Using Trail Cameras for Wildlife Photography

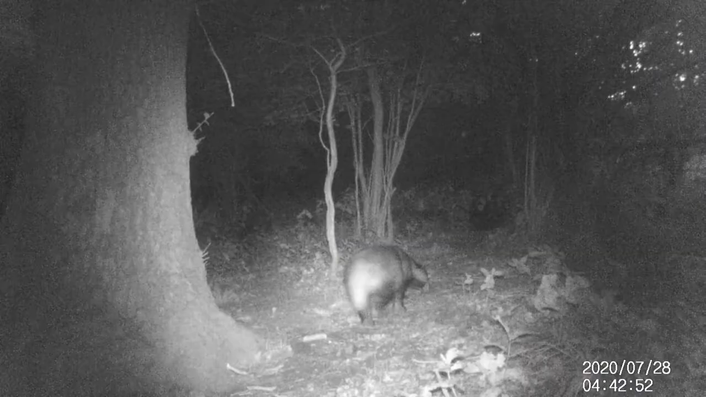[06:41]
But now I'm going to leave you with some trail cam footage that I've got of some badges, mainly just I just want to share it with you guys. Badgers behaving completely naturally in front of the camera which is a joy to see.
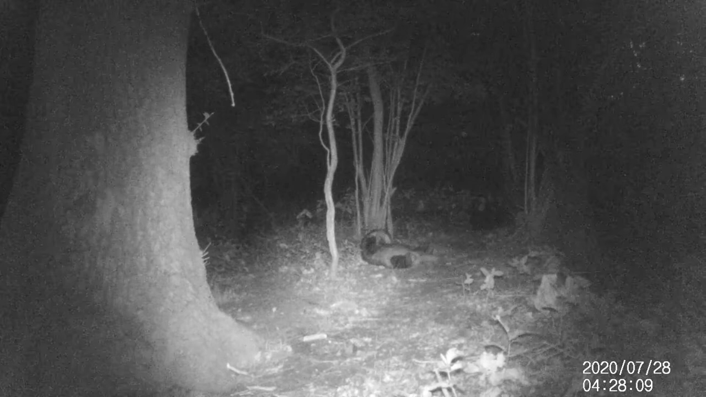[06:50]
Filmed at a different locations so rather gratuitous to share it with you.